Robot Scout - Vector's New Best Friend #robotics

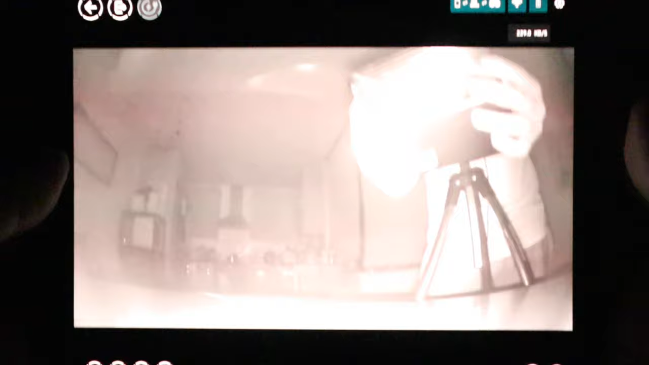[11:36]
there you go um scout will still be able to see in a complete darkness so that is quite impressive well done for that so you can see scout actually has
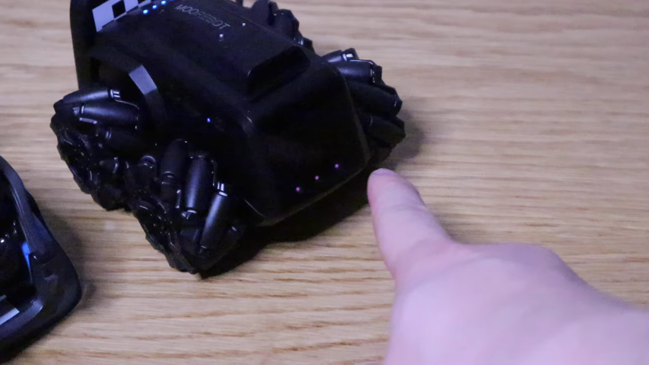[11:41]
uh three red lights on that's basically saying that it has detected the night vision and um that's why we're getting the um black and white
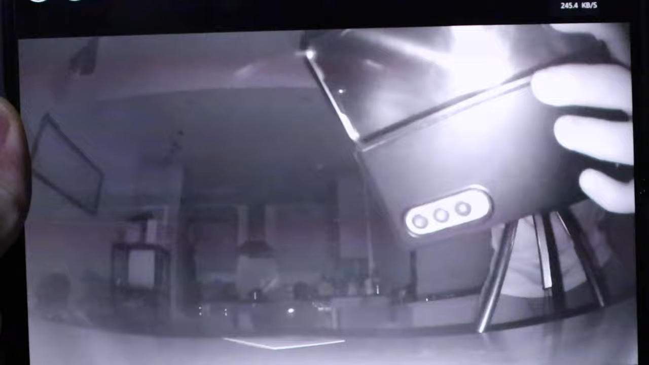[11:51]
uh night vision from its cleverness so well done mobile for that so scout robot by mobile quite rightly how it's
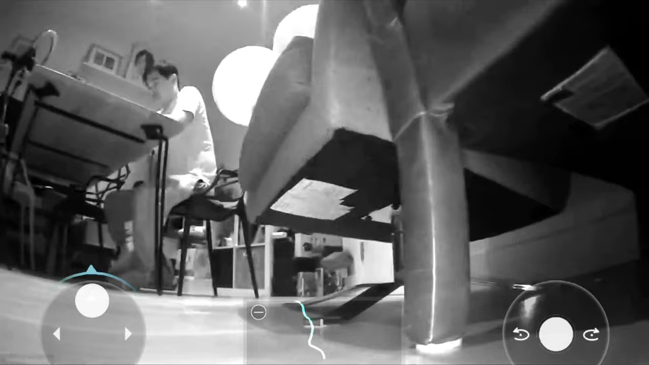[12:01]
called uh it's designed to scout around your home and detect your pet and also use able to record uh sounds and also uh you'll be able to speak through mobile as well so you can ask your wife to prepare dinner or get your tea or etc what